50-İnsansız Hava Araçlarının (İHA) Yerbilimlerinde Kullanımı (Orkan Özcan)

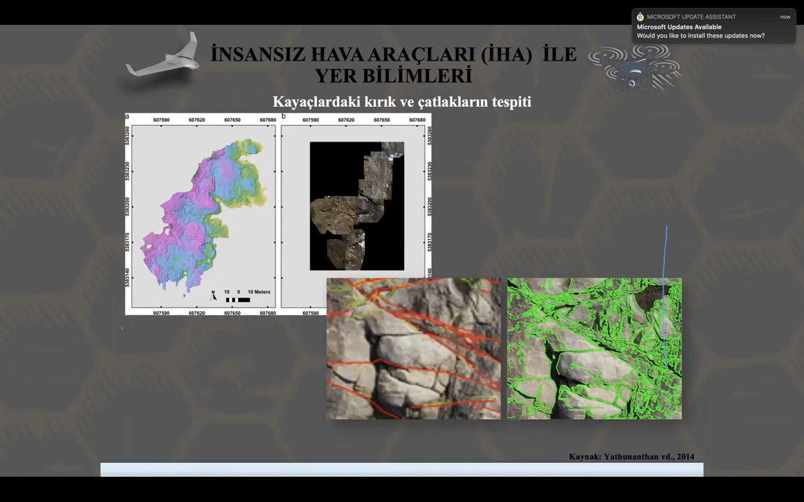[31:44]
burada tabii verinin çok yüksek çözünürlükte olması esasına dayanarak hem iki boyutlu düzlemde hem üç boyutlu olarak kırık ve çatlakları hassas bir şekilde elde edilmesi.
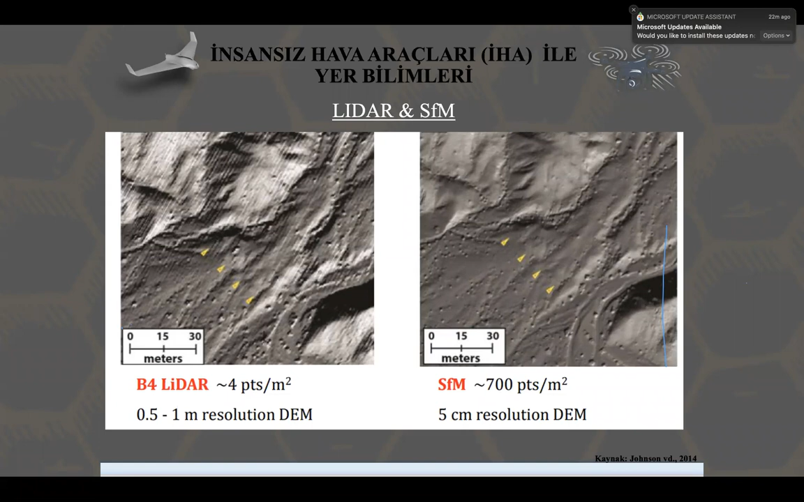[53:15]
dezavantajı neydi dezavantajı da sadece kameranız eğer rgb kameraysa sadece görünür olan nesneleri buradan ortaya çıkartabiliyorsunuz dediğim gibi bu artık sizin çalışma alanınıza bağlı olarak çalışma amacınıza bağlı olarak değişiyor burada verilerin işlenmesi için